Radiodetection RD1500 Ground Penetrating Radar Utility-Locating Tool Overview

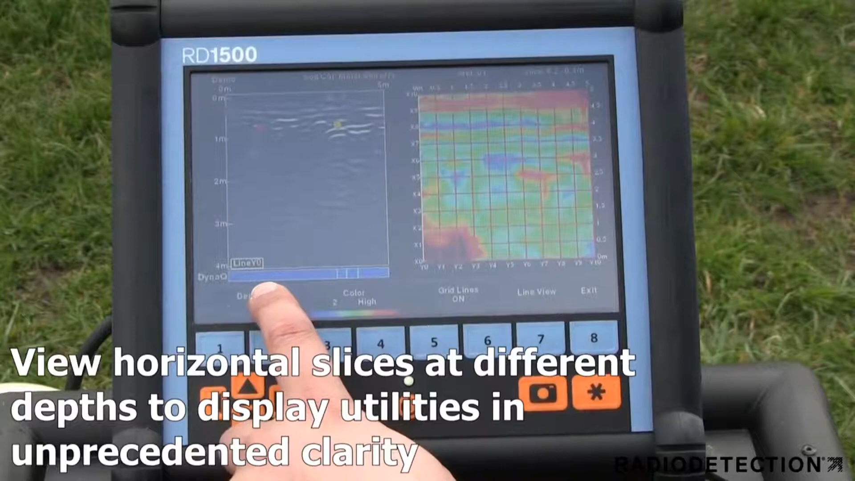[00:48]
Depth slicing reveals the orientation of multiple pipes and cables at different depths and outlines the extent of features such as vaults, foundations and buried tanks which is especially useful on complex locates.
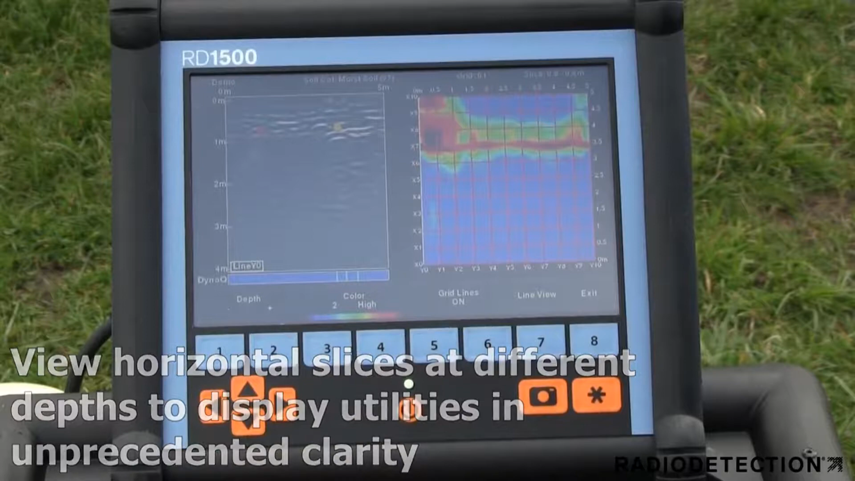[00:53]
The RD-1500 allows you to locate the utilities and assign
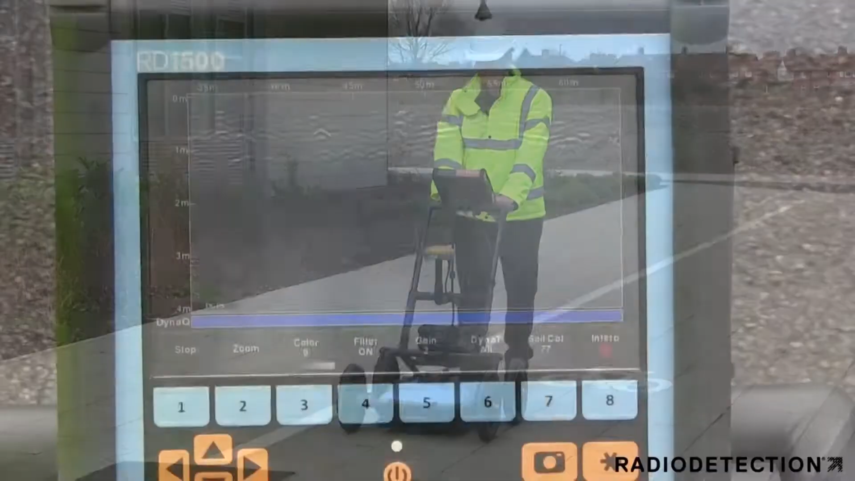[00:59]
colour classifications directly on the touchscreen in real time as they are located.
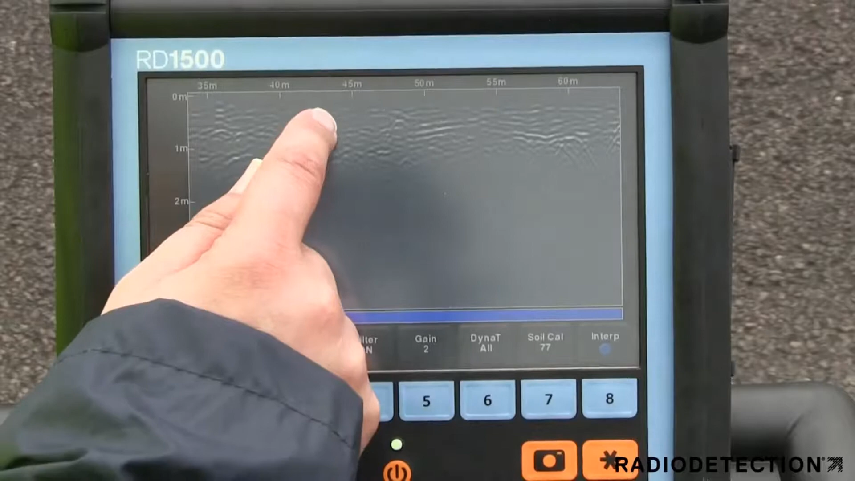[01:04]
These targets are immediately visible in plan views and are included in output reports.
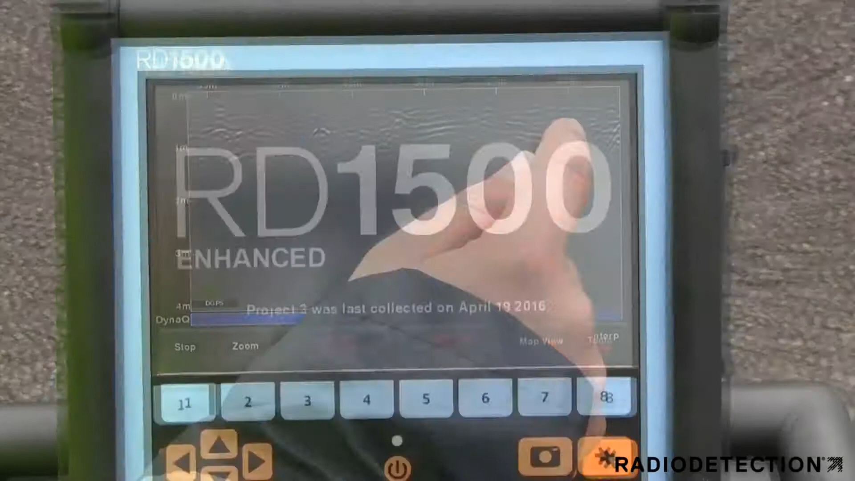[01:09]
At any point during the survey,
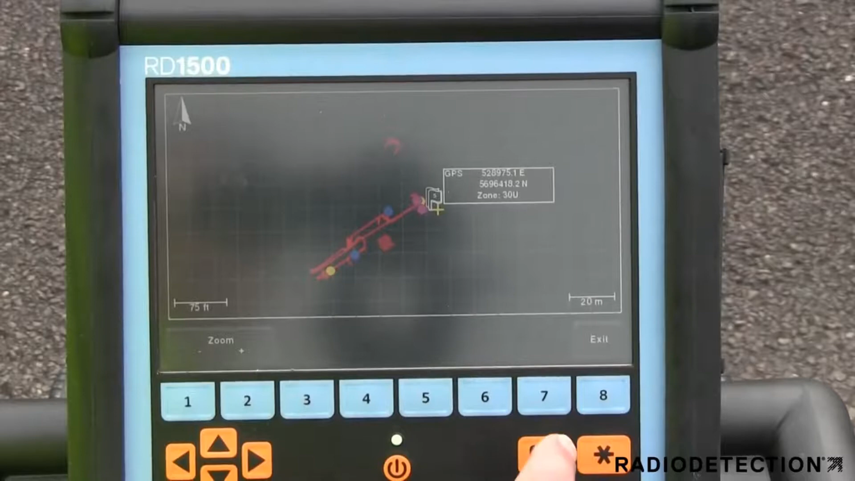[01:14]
you can save screen captures of line data, map views and depth slices.